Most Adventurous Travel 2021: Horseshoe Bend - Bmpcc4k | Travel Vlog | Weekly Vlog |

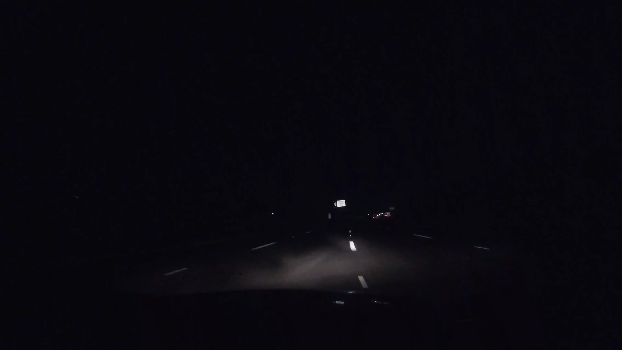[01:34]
We finally got our fit off to 15 freeway. It was completely dark and